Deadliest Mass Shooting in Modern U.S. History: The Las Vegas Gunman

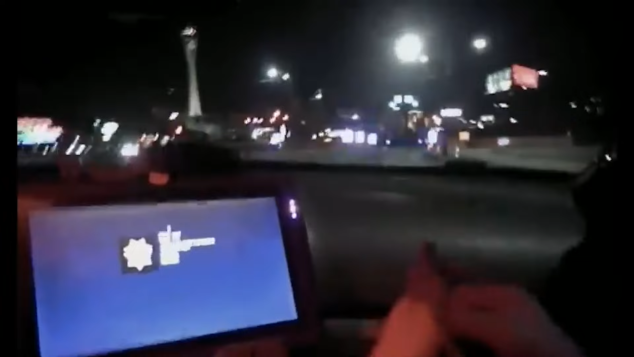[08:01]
A sound of sirens joins the chaotic symphony as police and ambulance crew rush to the scene.
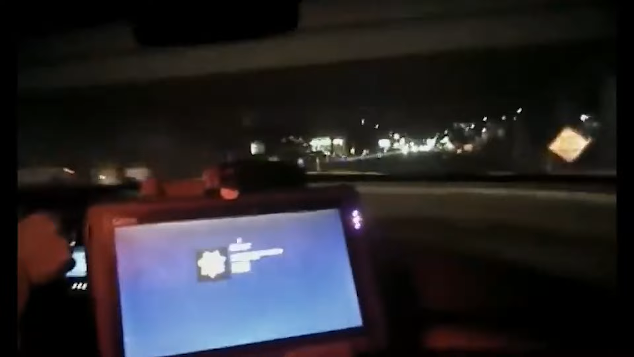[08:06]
Unbeknownst to the world at the time, the conductor of the Western Hemisphere's deadliest mass shooting was safely perched in the darkness of his 32nd floor Mandalay Bay suite,